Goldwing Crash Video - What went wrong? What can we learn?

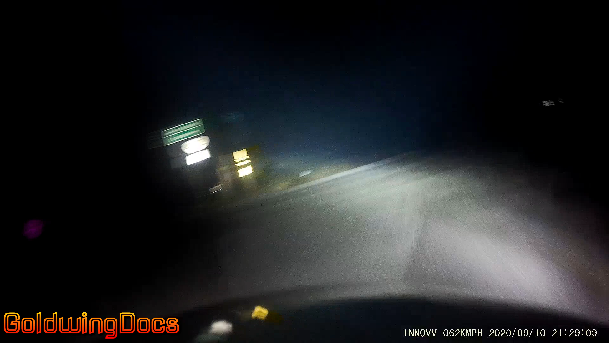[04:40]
The bike is completely unstable and out of control. If you look closely here, you can see straight ahead, just barely to the right, there's a road. If he had managed to hit that road, he might have been able to stop without a whole lot of damage. Unfortunately, he wasn't lucky, and the trailer steered him directly into that ditch.